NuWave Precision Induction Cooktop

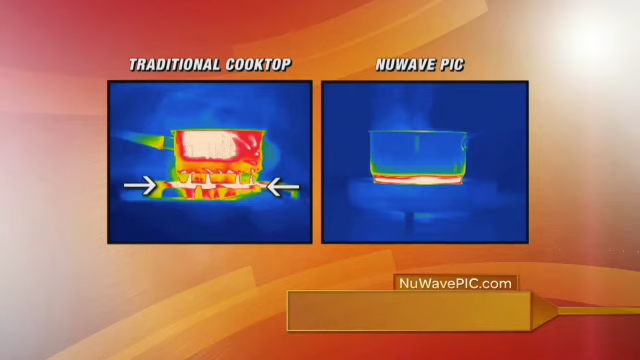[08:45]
The New Wave PIC transfers heat only to your cookware, so it's 100% safe. Look what happens with this egg.